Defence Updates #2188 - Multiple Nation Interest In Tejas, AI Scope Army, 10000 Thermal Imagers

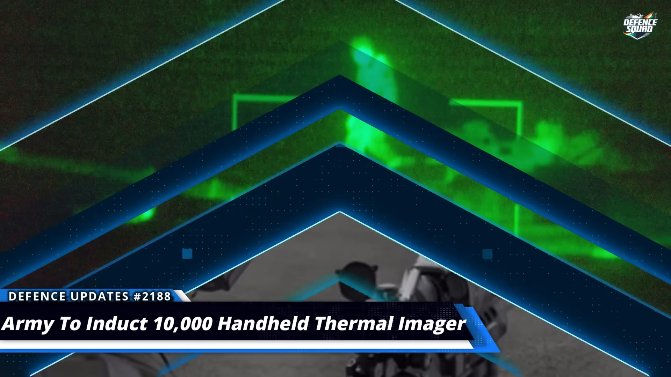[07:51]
तो वो 3000 मेटर की दूरी तक surveillance करने में सक्षम होने चाहिए और वो अभी दिन और रात किसी भी दरकी स्थिती में